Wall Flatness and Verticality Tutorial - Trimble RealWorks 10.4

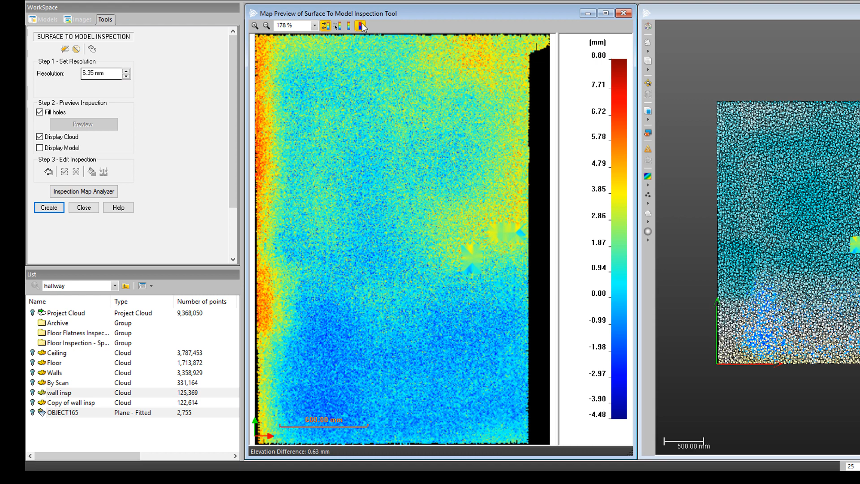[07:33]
Now, another thing that you can do is you can come over here and change the color bar to be a cut or fill color bar. I find this a little bit more useful when I'm working with these kind of vertical surfaces. Now, it's either going to be red or blue. Darker blue is more deviating and the darker red is more deviating in the other direction. Where the color is almost white or a very light red or light blue, that's where the wall, the point cloud, is matching very closely to the plane. So again, as I move down here in this kind of blue area, you can see that it's about one to two millimeters.
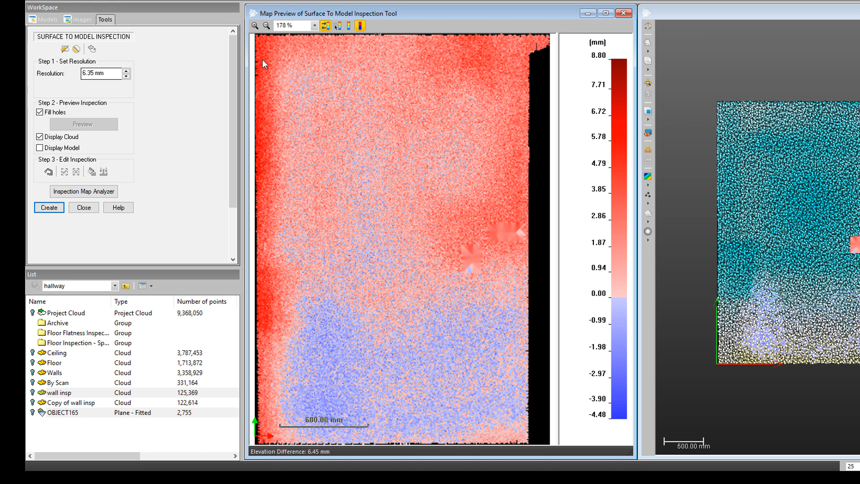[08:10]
As I get over here in these really dark regions, you can get it. See, it's getting up to around four, six, somewhere is going to be around eight millimeters. Okay. So then I'm just going to come over here and click on create. You can already see quite a bit going on with our point cloud. Just going to close the inspection map analyzer.
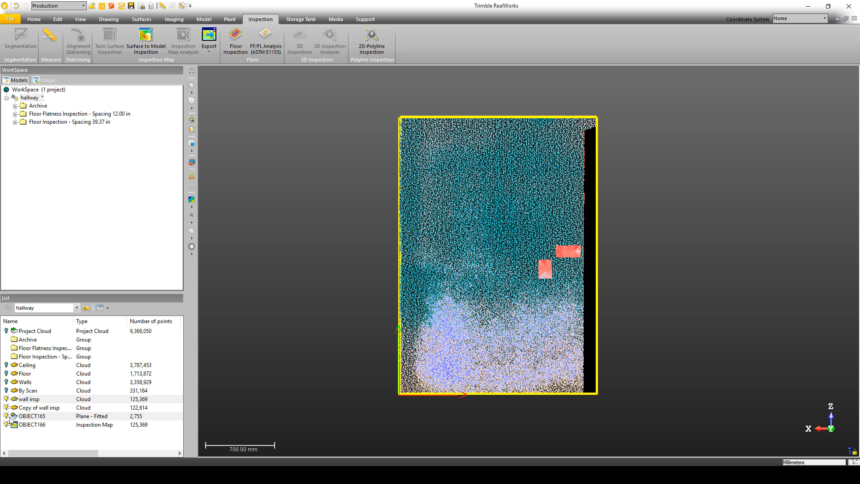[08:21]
Let's just hide all of these objects and then just turn on the plane and the wall inspection.
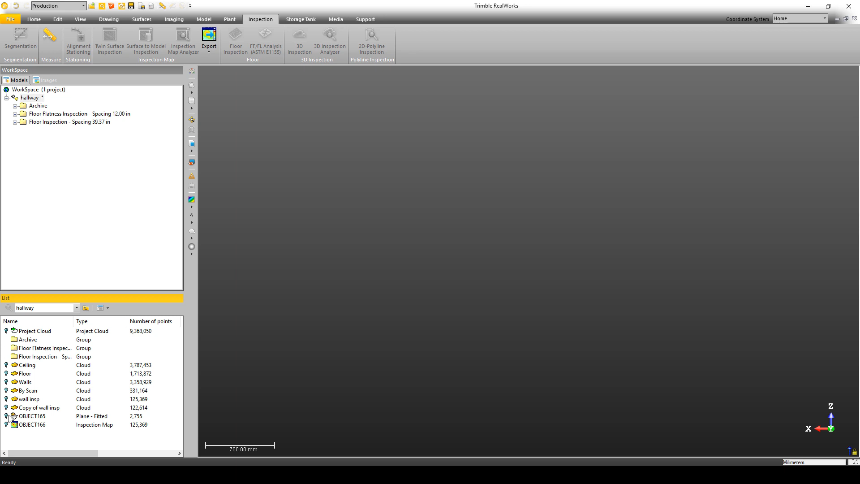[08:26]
So you can see down here, I can see the plane through the point cloud.
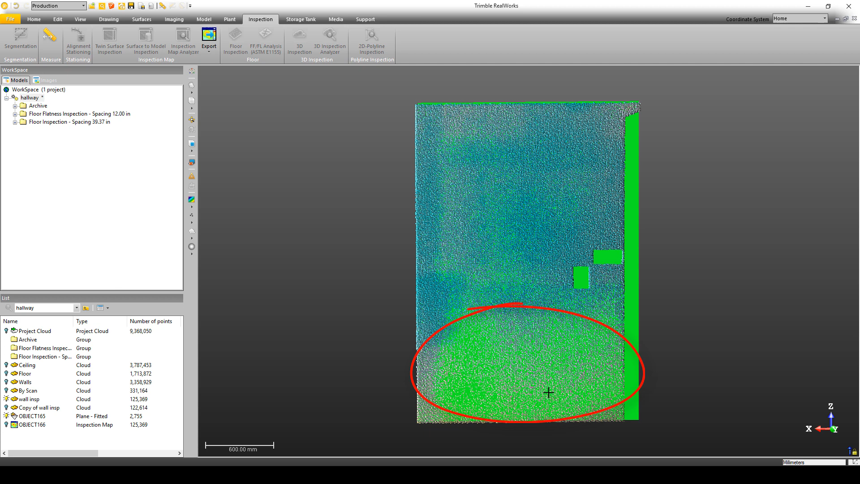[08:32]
That lets me know that the plane is closer to this side. Now up here at the top, I can see the point cloud a lot better than the plane. That lets me know that the wall is leaning out toward
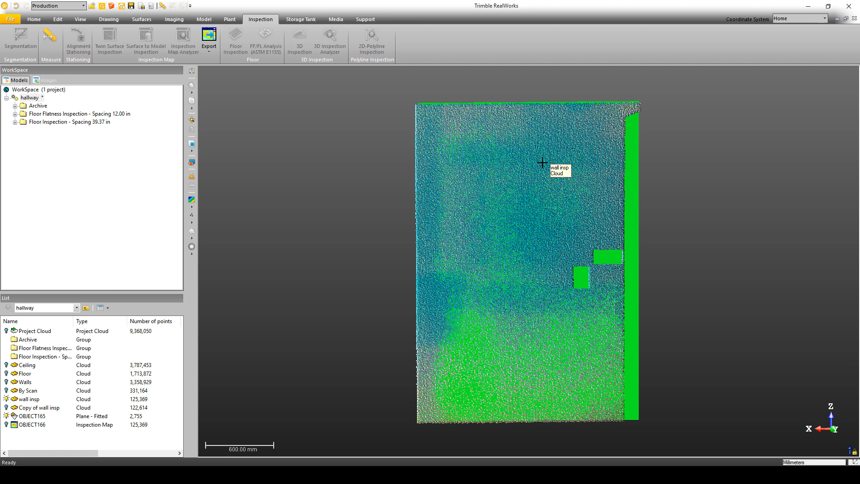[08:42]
me at the top because the point cloud is on this side of the plane. If I come back down here and turn on my inspection station, just go ahead and hide my point cloud in my wall, I can see anywhere that it's red. That's where the wall is leaning toward me. Where it's a blue, that's where the wall is maybe a little bit the other side of the plane. And then again, where it's white, it's where it's matching very well. You can see down here where I took my sample, that's where it's fitting very well. Now, if I want to,
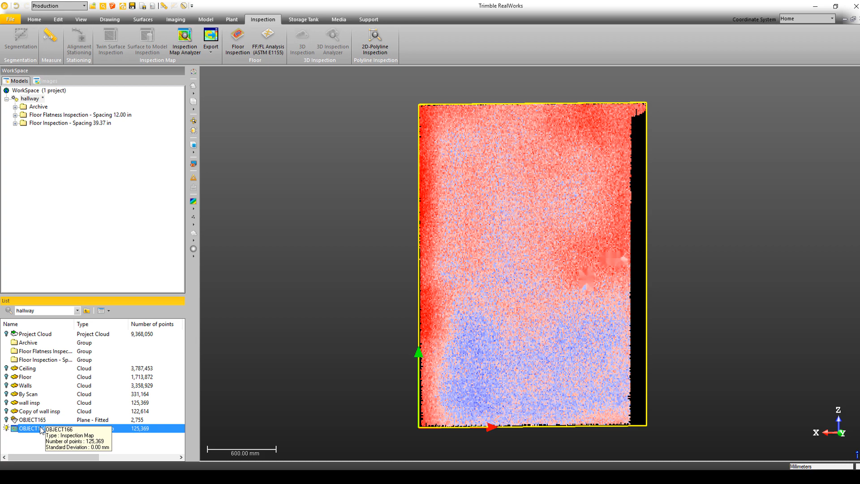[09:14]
I can open the inspection map analyzer by selecting the inspection map, then come up here to the inspection tab, click on inspection map analyzer, and I can do some more analysis on here. One thing that's pretty useful is to use this points and polylines option. Then I can create a point or draw a line and I can pick which surface to put it on. By default, the software is going to use the model that I created as the reference. And then the point cloud is going to be the comparison. Now in this case, I just want to draw on the comparison because that's going to be the point cloud.
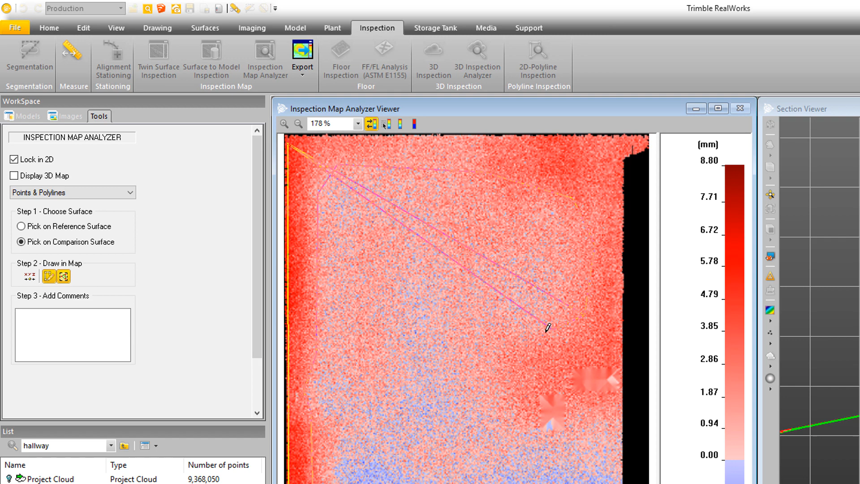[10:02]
So let's say we want to draw a CAD line around this area here where we've got the kind of the worst deviations going on. Something kind of like this. Just double click to end the align and then just scroll down here. Click create.
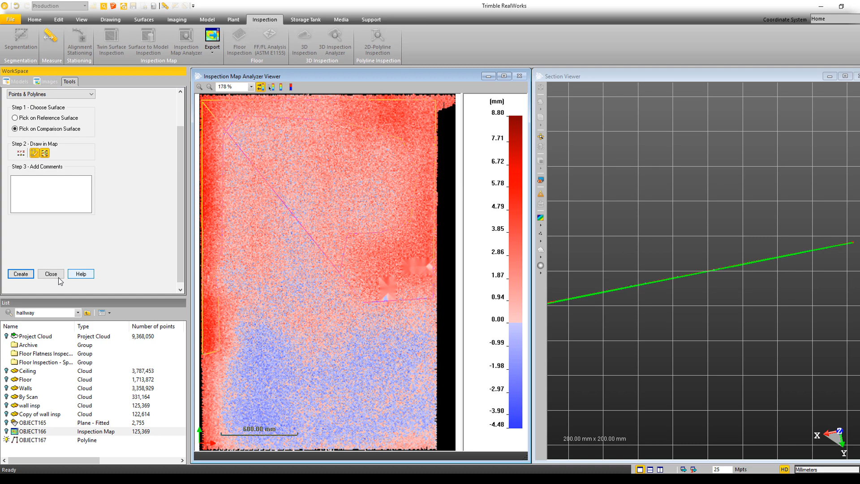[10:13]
I'm just going to close the tool. Now as I look over here, I can see my inspection map there.
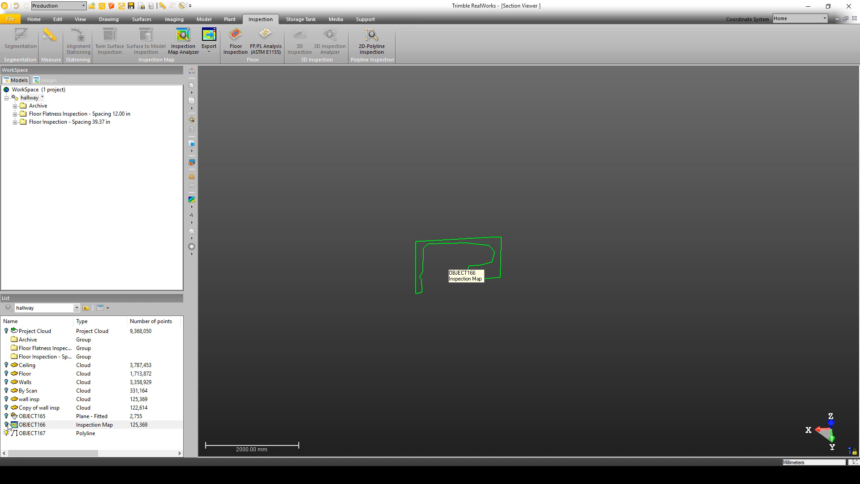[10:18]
If I hide the inspection map and just turn on the point cloud of the wall, make those pixels a little smaller.
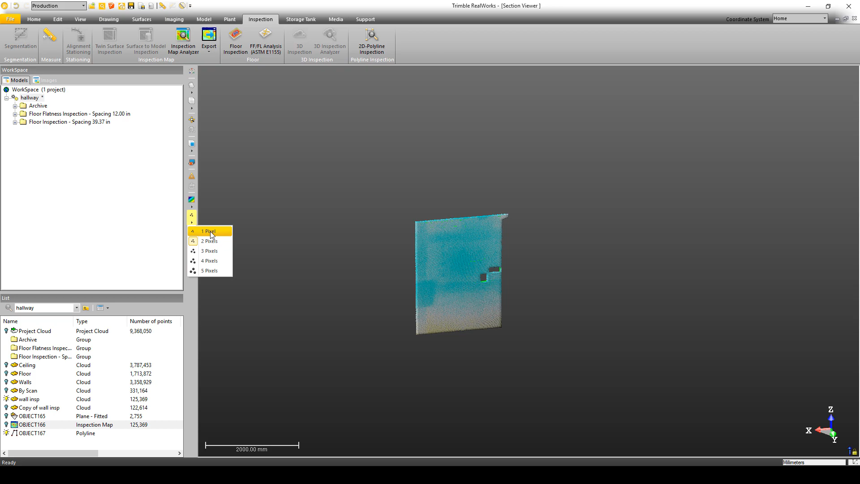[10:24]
Now I can see the CAD line showing me right where the deformation is on there.
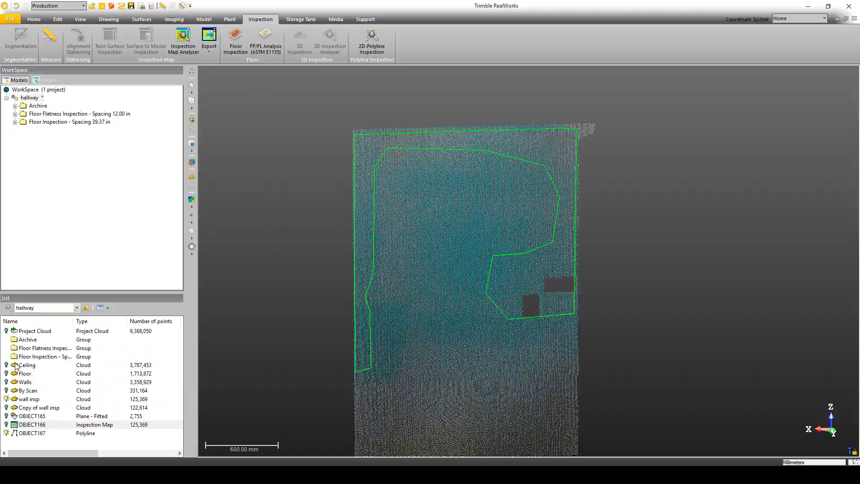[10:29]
And if I want to turn on the rest of the walls, you see how it looks in relation to everything else.
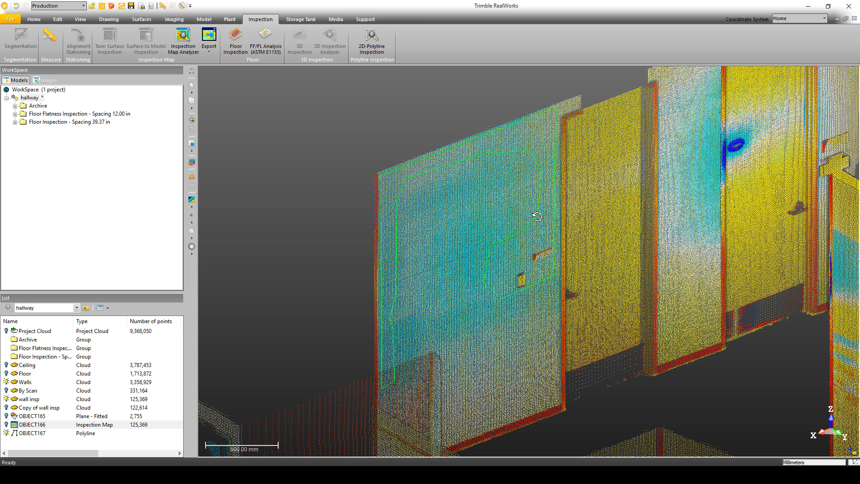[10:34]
Okay, so that's pretty much it. Now if I wanted to export that out, I could just come down here and select that point line, go to the home, and then export selection to send that polyline out as a CAD object.
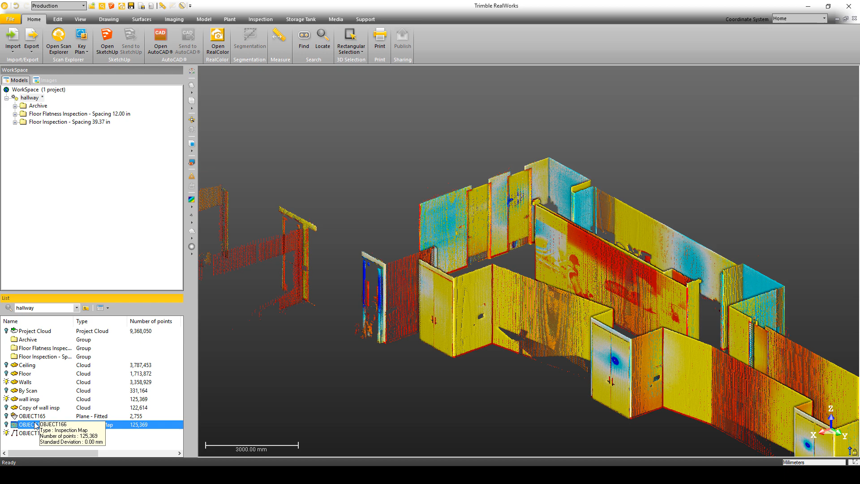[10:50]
Now in addition, I can also select the the inspection map, which you see right here. I can select the inspection map and come up here to the export and choose export inspection map.
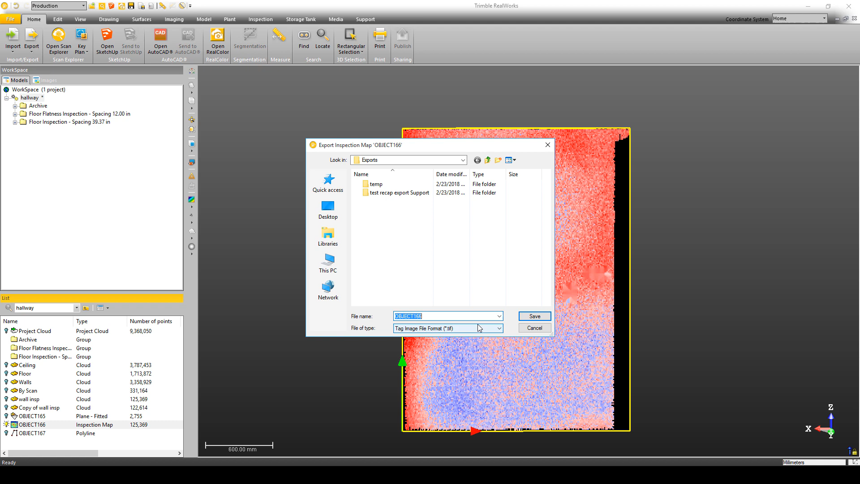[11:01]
In that case, it's going to send it out as a geotiff that you can open in many CAD packages. So that's pretty much it. A quick and easy way to go through and evaluate the verticality or plumbness of objects such as walls.
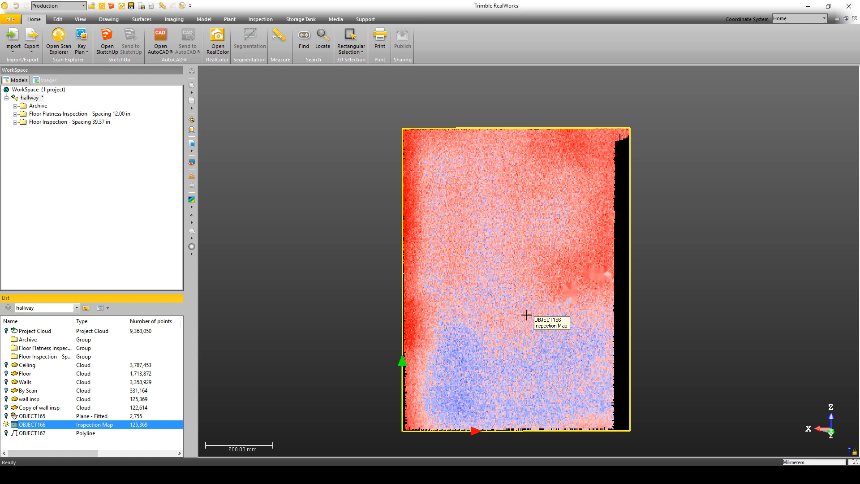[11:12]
Now the tool can be used for anything. It doesn't have to be a vertical wall. You could even go through and evaluate the flatness of an object such as a floor.